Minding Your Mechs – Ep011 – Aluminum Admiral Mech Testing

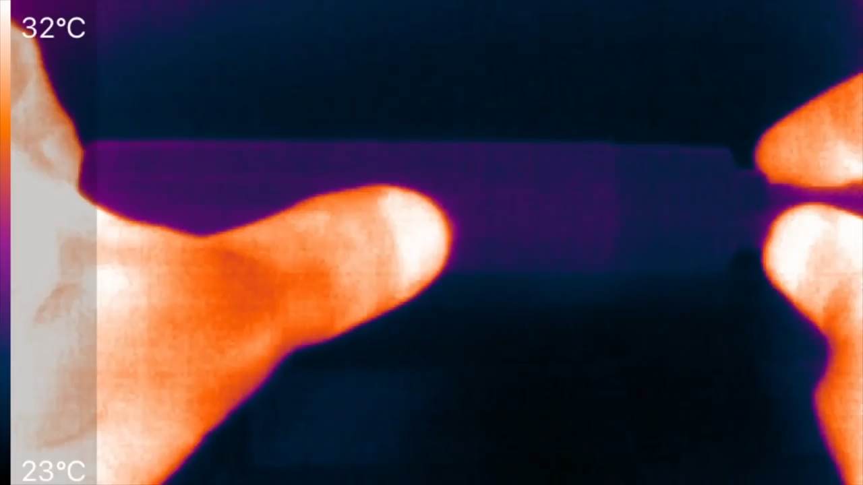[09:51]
On screen: scale top 32°C, scale bottom 23°C
itself was coated we probably don't need this tape but just to be consistent from one mod to the next
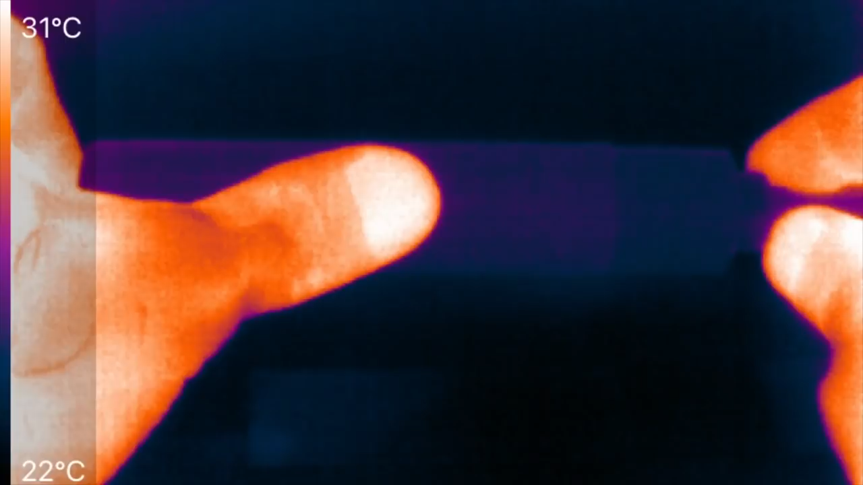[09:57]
On screen: scale top 31°C, scale bottom 22°C
we'll have the tape on it and I'll remove the tape at the end and we're going to apply 30 amps continuous now
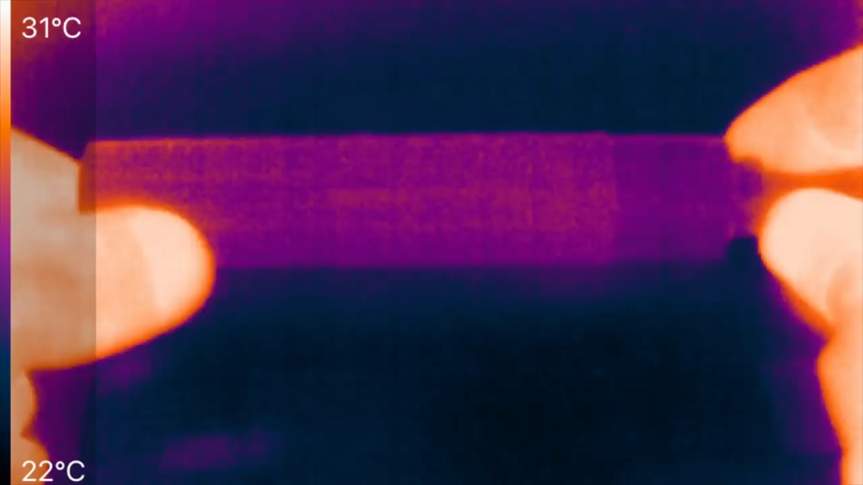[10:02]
On screen: scale top 31°C, scale bottom 22°C
on the white brass one it is actually my fingers seem to be heating up the atomizer since there's no coil in there more than any kind of heating does internal heating and we see that where my left thumb is actually heating up the table
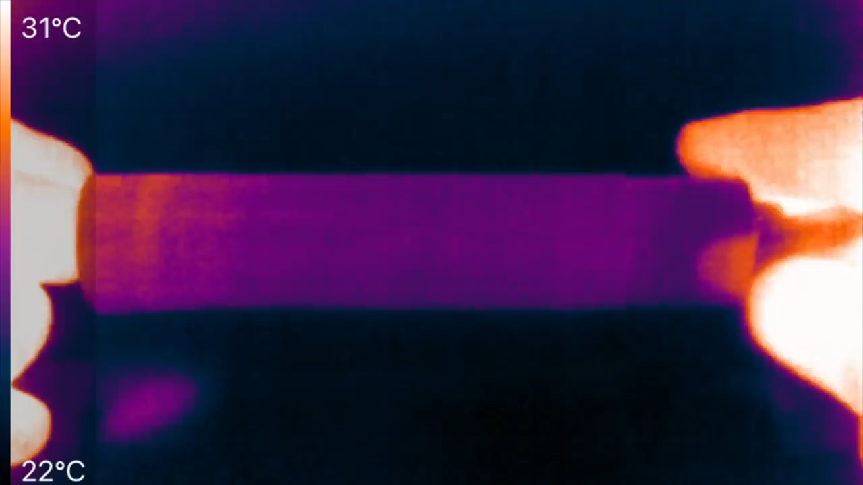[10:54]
On screen: scale top 31°C, scale bottom 22°C
I don't expect much let's spin it around a bit to see for any hot spots none it's fantastic to see
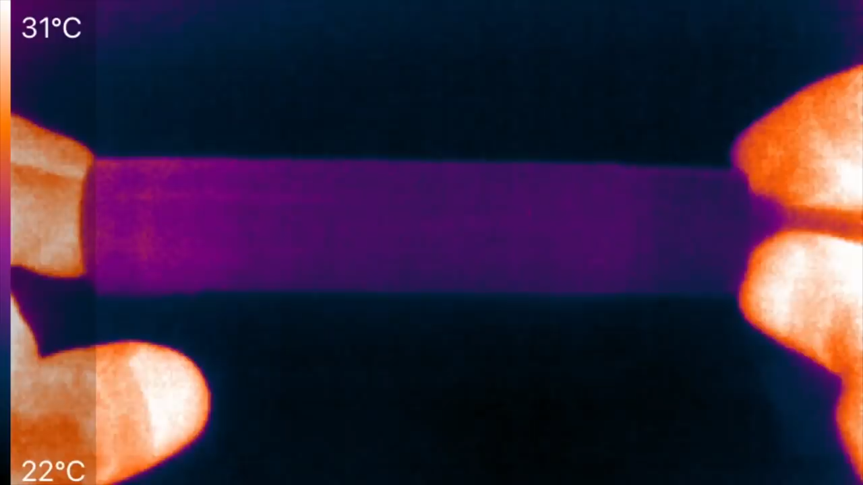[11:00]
On screen: scale top 31°C, scale bottom 22°C
alright there we go there's a little heating in the button you can see the seam with the button right about here the right edge of my thumb
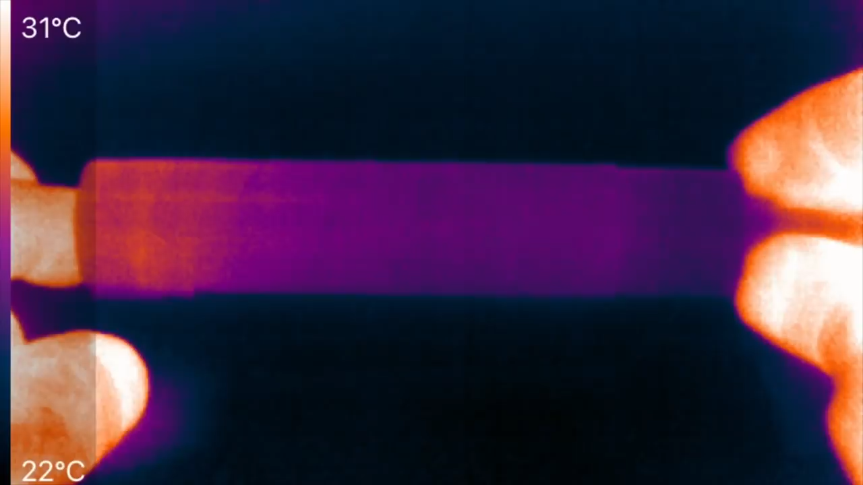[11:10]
On screen: scale top 31°C, scale bottom 22°C
the heating the heating but it still hasn't hit my body temperature yet and this is 30 amps continuous this is brutal this is much more than any vapor is going to do but it shows you that the heating in the aluminum is a little more than the white brass which makes sense because the resistance of the aluminum one was a little higher than white brass but we still haven't even hit body temperature yet see my thumb nail and a lot of my thumb are about 31 Celsius
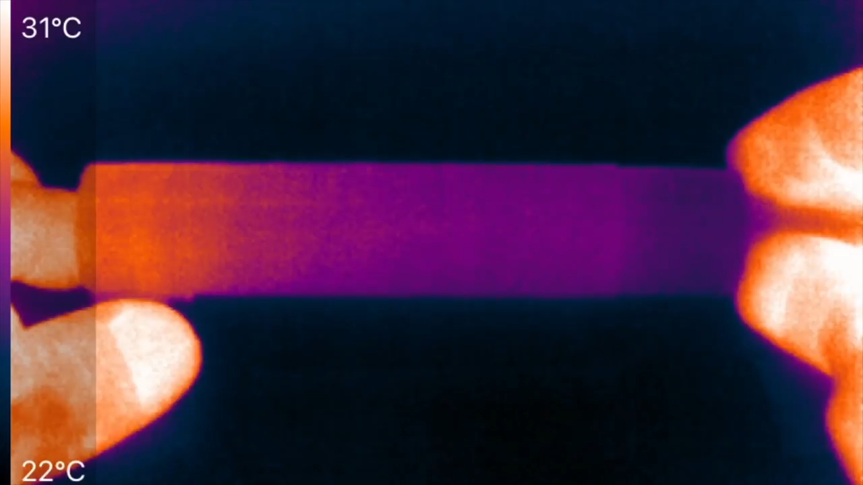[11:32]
On screen: scale top 31°C, scale bottom 22°C
and where are we now we're like 28, 29 heat spreading seems to be pretty good here
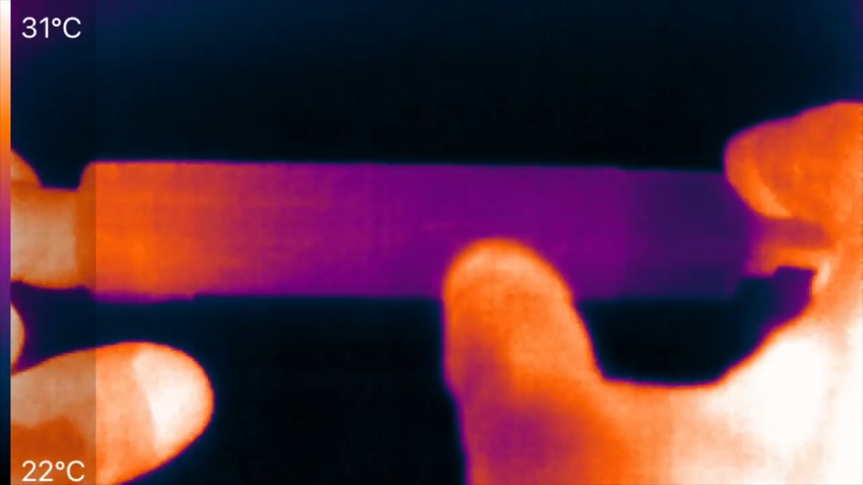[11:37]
On screen: scale top 31°C, scale bottom 22°C
you can see the atomizer
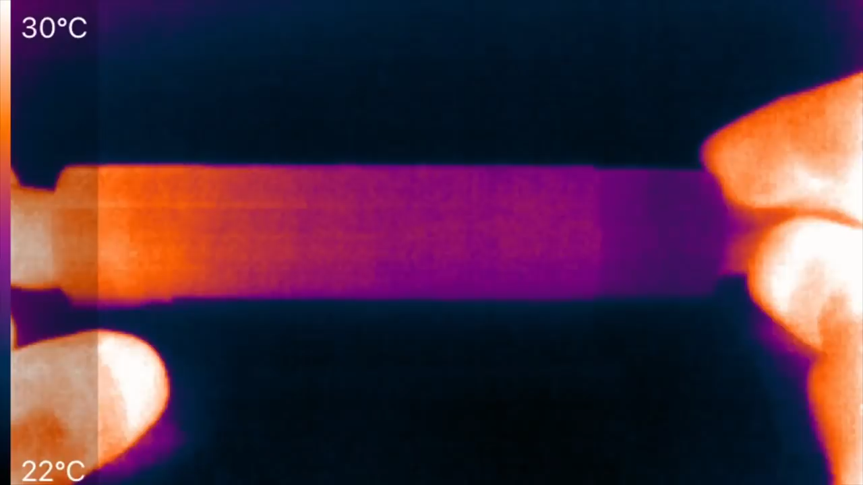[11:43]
On screen: scale top 30°C, scale bottom 22°C
it's cooler so all the heat's coming down all the heat quote unquote fraction of the watts coming in from the left okay after all this time it's still not up to my body temperature yet and that's good enough
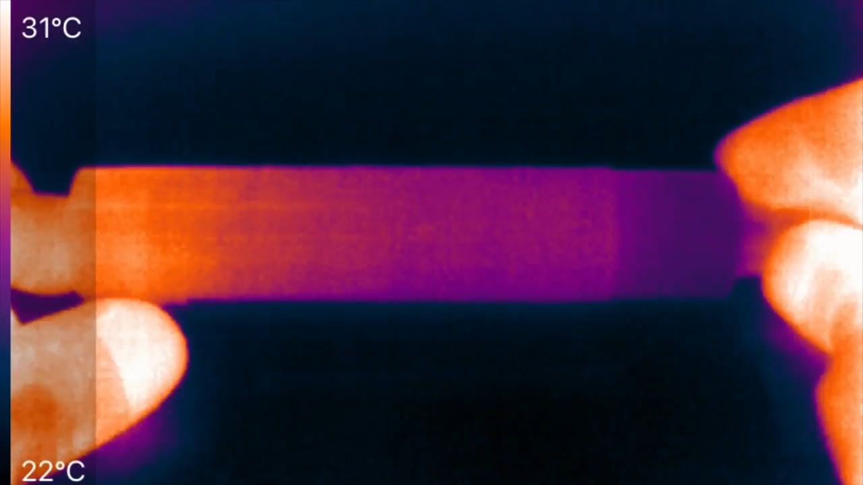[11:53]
On screen: scale top 31°C, scale bottom 22°C
okay and just for reference
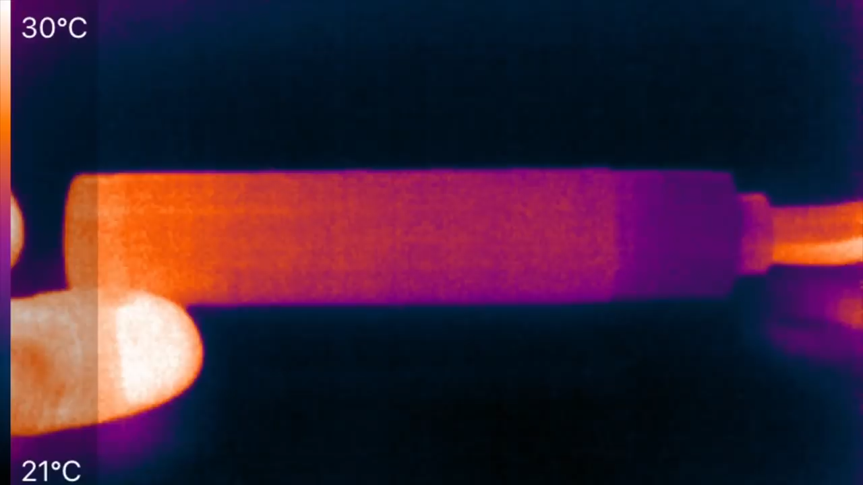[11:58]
On screen: scale top 30°C, scale bottom 21°C
because you know if I take my thumb away it makes the hottest part
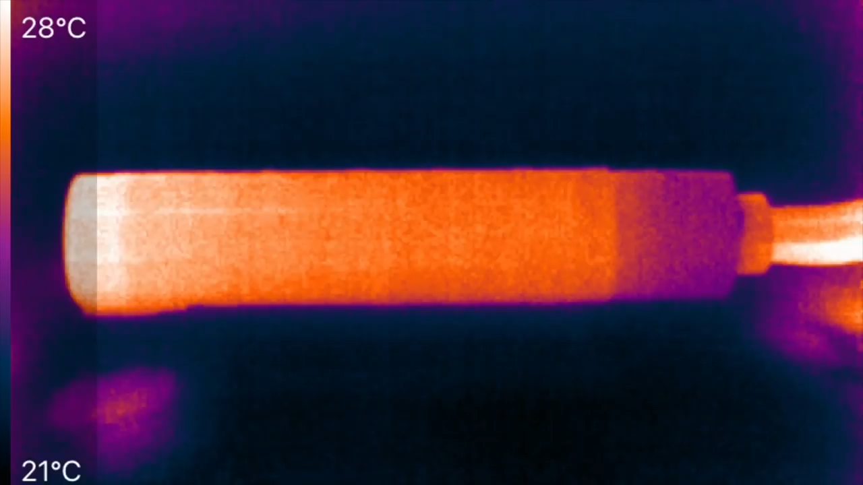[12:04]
On screen: scale top 28°C, scale bottom 21°C
white hot but it's really not white hot I mean it's still below my body temperature and let's take a look at